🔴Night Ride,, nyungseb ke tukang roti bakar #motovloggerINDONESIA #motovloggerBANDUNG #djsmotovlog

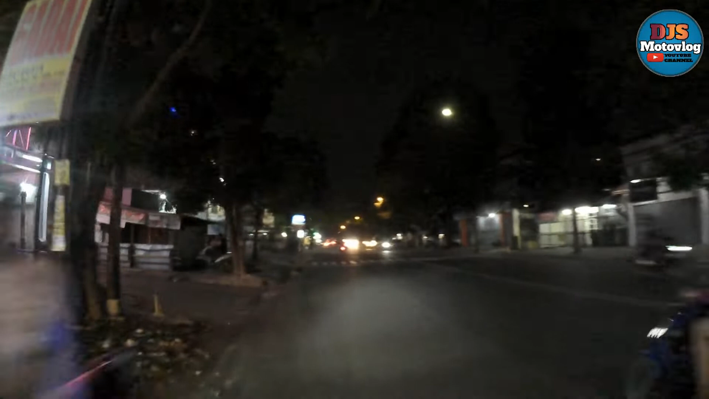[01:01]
Oke, assalamualaikum warahmatullahi wabarakatuh, guys. Anjay, ketemu lagi di channel DJS Motovlog.
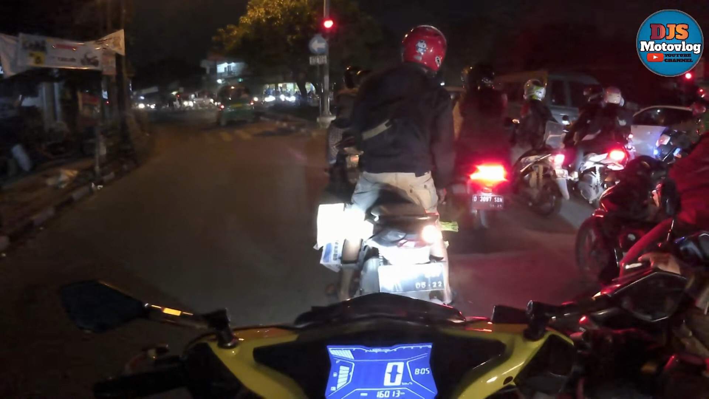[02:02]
Saya berada di setopan Muhammad Toha, Soekarno Hatta. Muhammad Toha, Soekarno Hatta, Bandung.
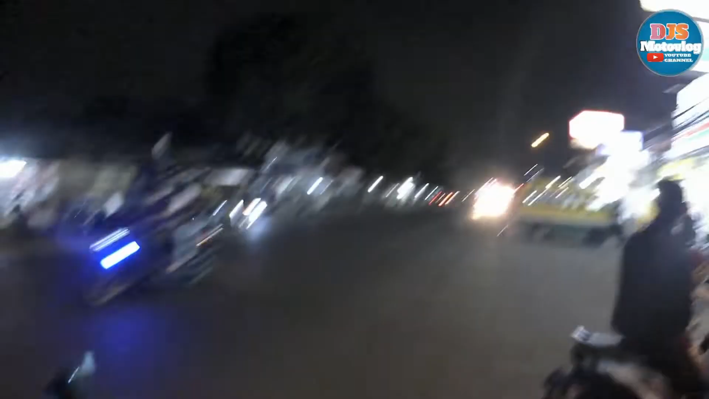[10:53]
Lumayan lah. Kita berada di ini guys, dekat rumah sakit Sate Kasi. Dekat juga sama gerbang tol Muhammad Toha.